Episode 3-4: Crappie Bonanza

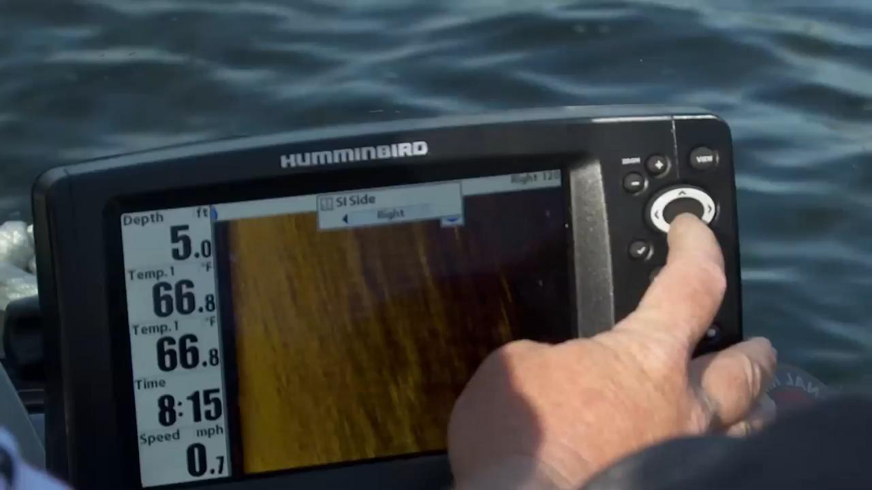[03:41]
On screen: depth 5.0 ft, speed 0.7 mph
We're only gonna use the right side.
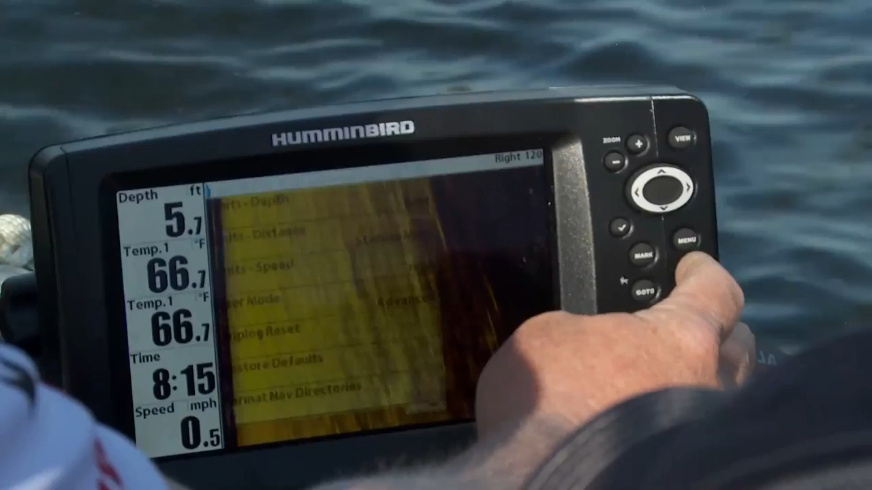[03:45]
On screen: depth 5.7 ft, water 66.7°F, speed 0.5 mph
And I'm gonna go to, let's just go to about
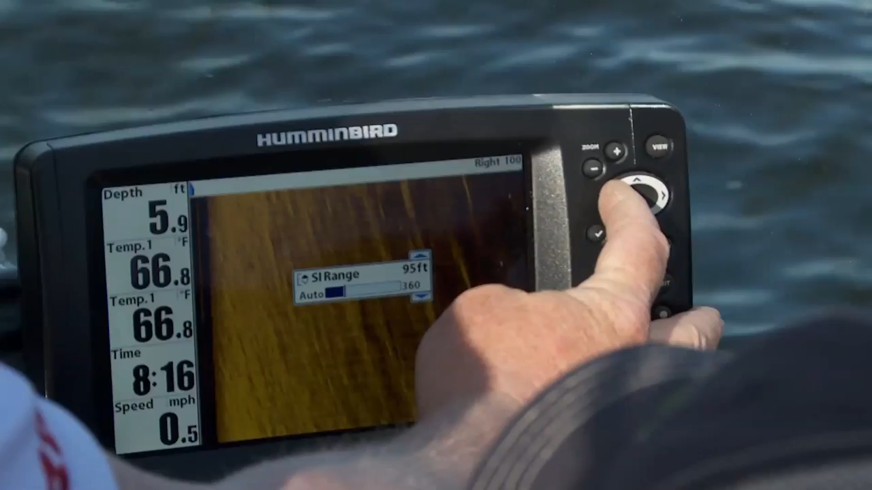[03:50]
On screen: depth 5.9 ft, water 66.8°F, speed 0.5 mph
75 feet, because then you get real detail. We'll hit exit.
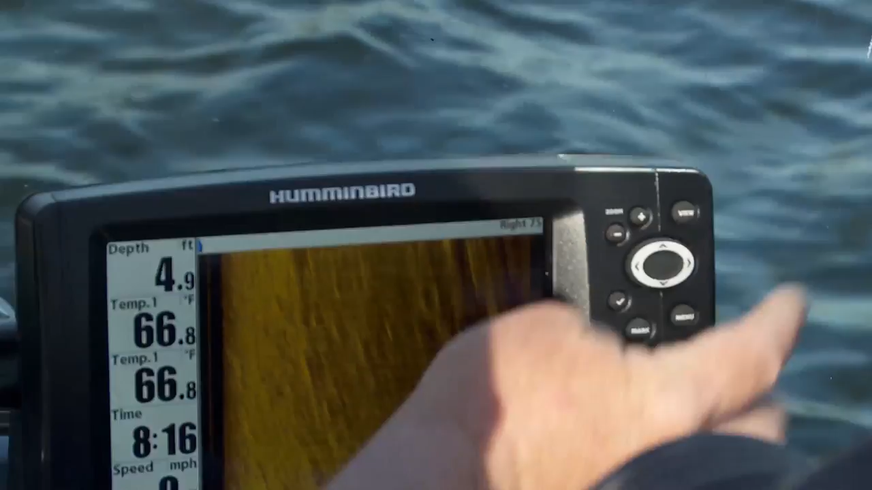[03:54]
On screen: depth 4.9 ft, water 66.8°F
And we're gonna side image, and what I'm looking for is peaks and pockets. And we got the talon, so we're not dropping an anchor, making a mushroom cloud. We can go in and spike, fish that area,
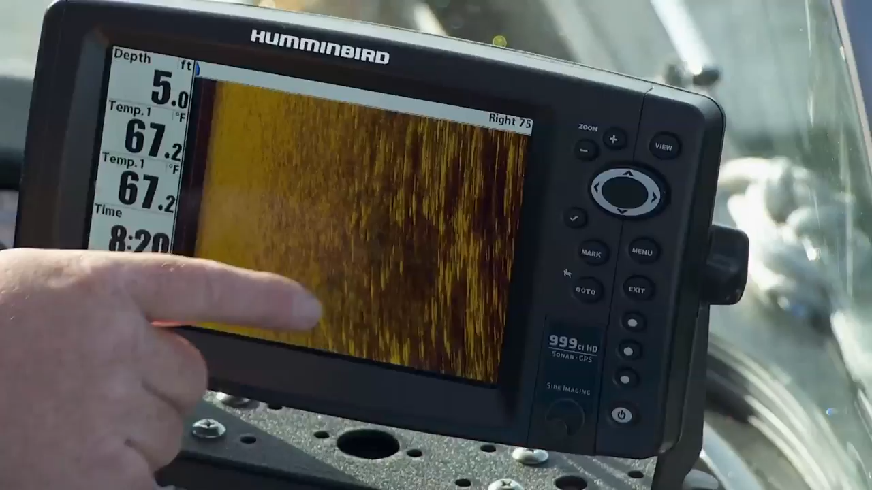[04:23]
On screen: depth 5.0 ft, water 67.2°F
That's all weeds, and okay. There's fish inside there.
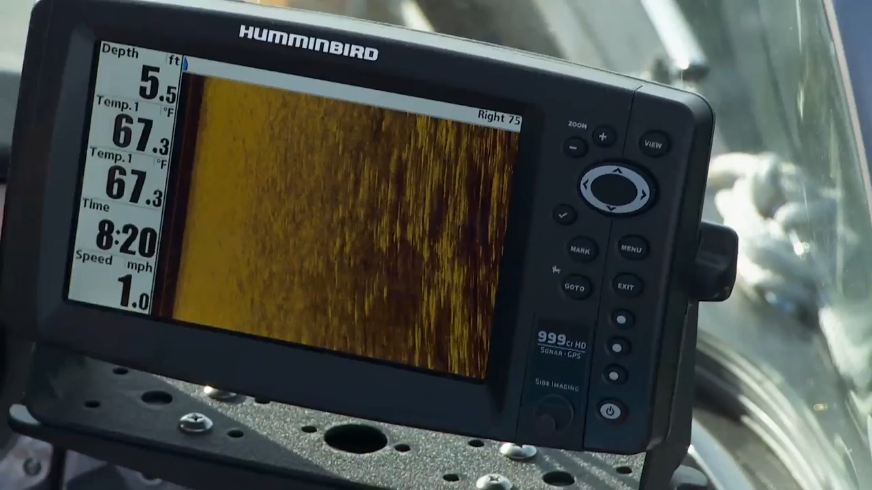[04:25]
On screen: depth 5.5 ft, water 67.3°F, speed 1.0 mph
Oh, there's even some bigger fish here. I'm sure there's a few bass, maybe a few walleyes this time of year.
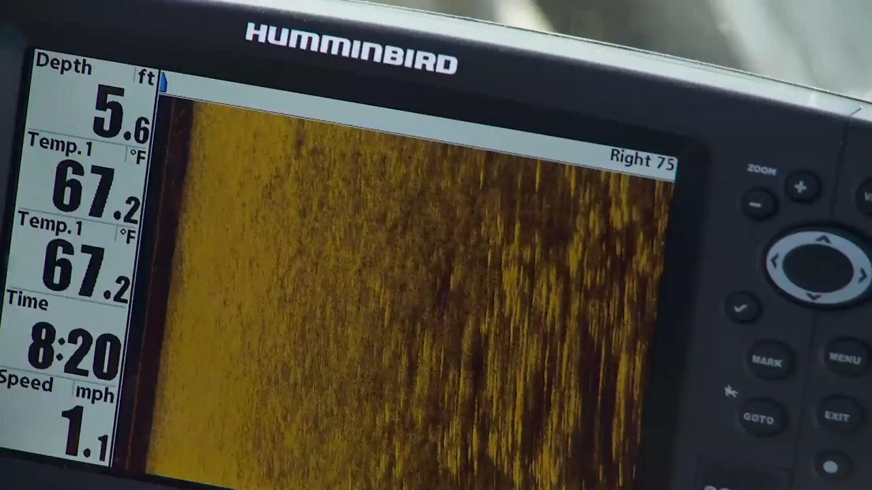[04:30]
On screen: depth 5.6 ft, water 67.2°F, speed 1.1 mph
But let's go fish this point here. What I'll do is I'll drop an icon. See that little pocket right here? Yeah. There's weeds and then there's a pocket. Yeah. I'm gonna drop an icon right in here because they're gonna be cruising that.
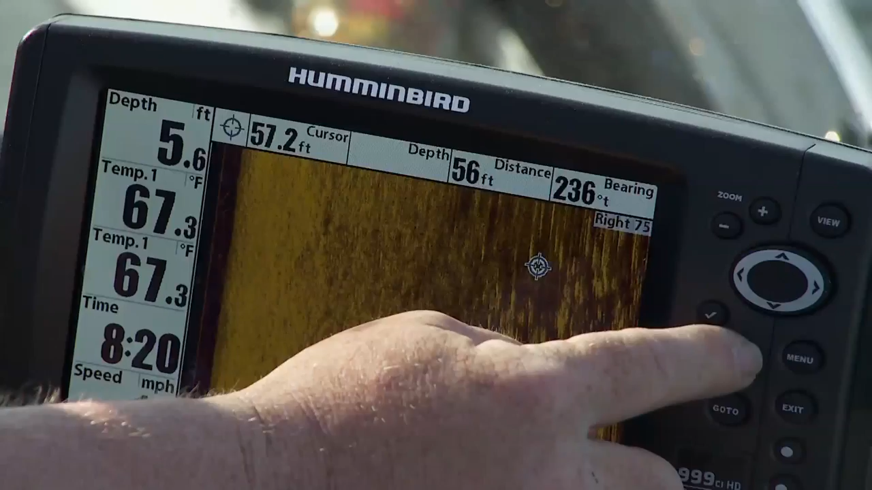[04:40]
On screen: water 67.3°F
So we'll hit mark, exit, and then I'll go back to the screen. Oh, there it is right there.
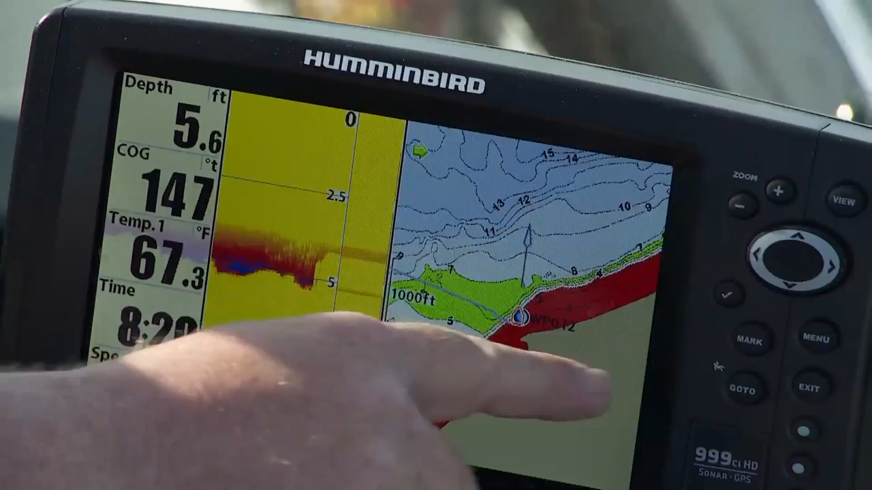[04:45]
On screen: depth 5.6 ft, water 67.3°F
So we'll zoom in. We'll go anchor just upwind of our icon, and we could drop our baits right inside there.